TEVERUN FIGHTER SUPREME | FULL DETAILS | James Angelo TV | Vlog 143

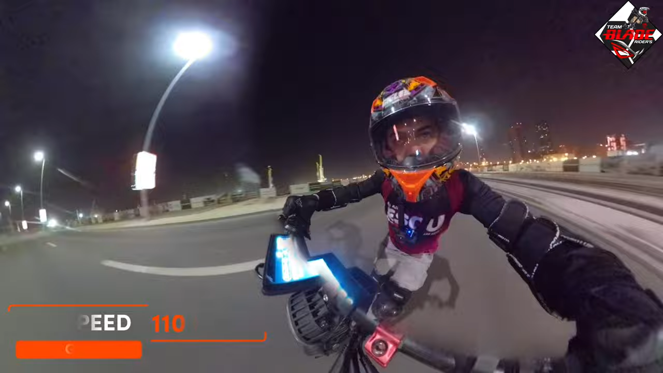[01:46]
It has a top speed of 110 km per hour GPS,